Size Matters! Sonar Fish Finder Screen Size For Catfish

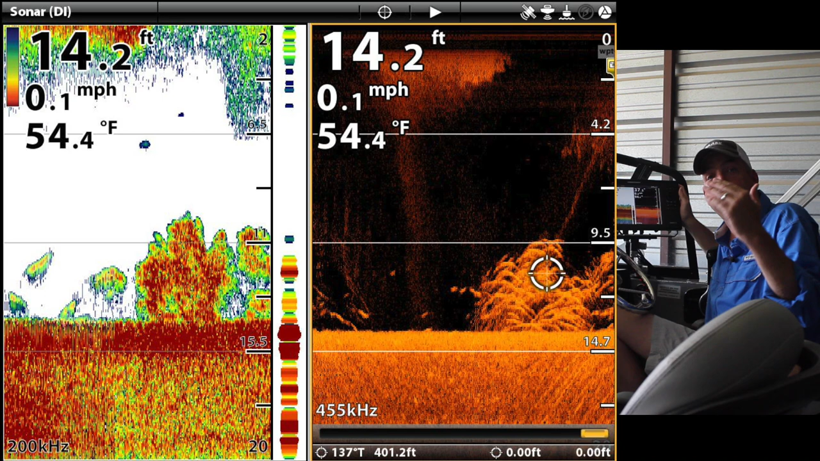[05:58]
On screen: depth 14.2 ft, water 54.4°F, speed 0.1 mph
where I've got that 2D and down imaging or switching to a view like this,
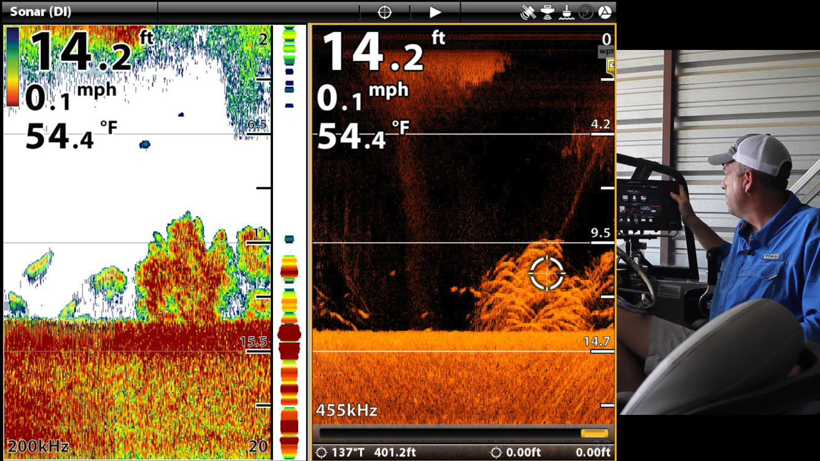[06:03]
On screen: depth 14.2 ft, water 54.4°F, speed 0.1 mph
where I've got side scan, 2D and down imaging together.
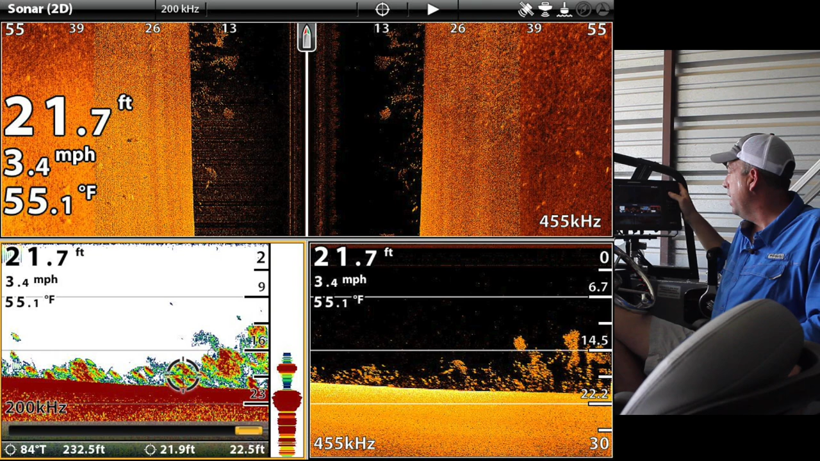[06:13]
On screen: depth 21.7 ft, water 55.1°F, speed 3.4 mph
Or if I'm still trying to really stay on top of that structure and all those contour lines, a screen like this, where I've got all four going on and I can look at the side imaging,
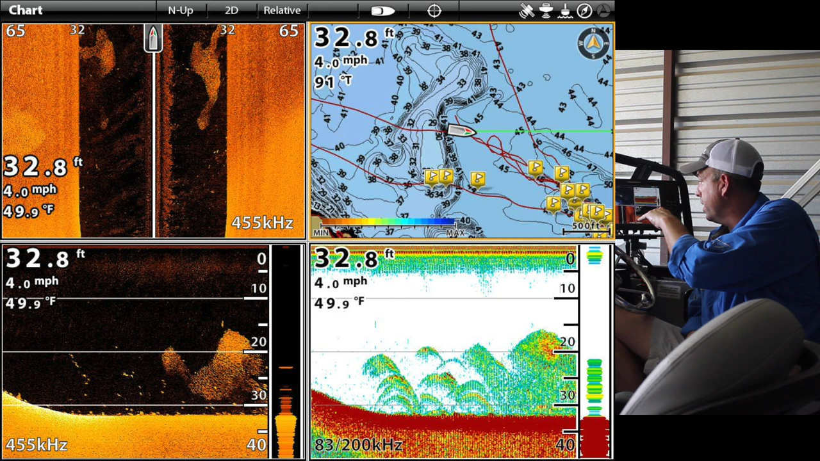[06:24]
On screen: depth 32.8 ft, speed 4.0 mph
down imaging, 2D and at the map and really get where I need to be to get on top of those fish. So the most important factor,